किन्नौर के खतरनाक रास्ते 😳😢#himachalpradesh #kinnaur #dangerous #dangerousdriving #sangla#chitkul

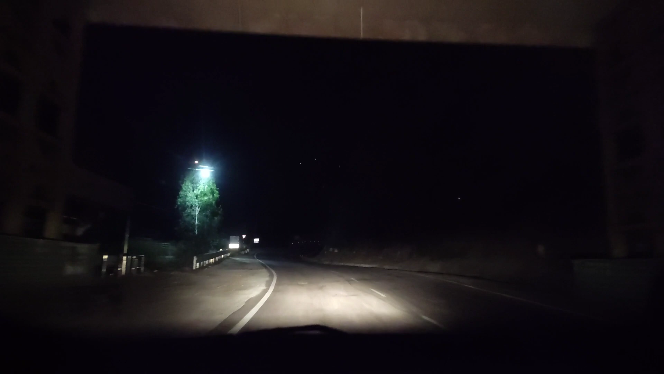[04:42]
बुख शहर में तो यहां से थोड़ा आगे जाके हम लेंगे लेफ टर्न और यह जो राइट साइड रोड है यह गैसी धा किनौर को गाइज तो अभी है हम शिमला दिस्टिक में और